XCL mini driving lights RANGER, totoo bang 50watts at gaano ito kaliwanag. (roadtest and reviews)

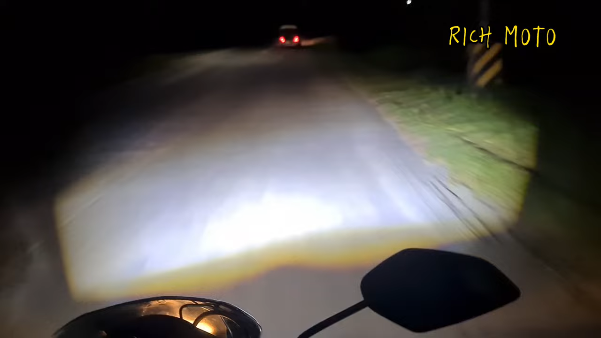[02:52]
Medyo magkapatong po sa gitna yung kanyang white light. Para malapad pong tignan ito sa kalye. At para po mas malaki ang masasakop natin. Tinry ko lang itesting itong white light para gawing low beam. Tapos mamaya po, yung yellow light naman yung ating gagawing low beam. Meron po kasing mga nagtatanong sa akin, kung ano ba ang mas maganda? Yung white light ba? Para maging low?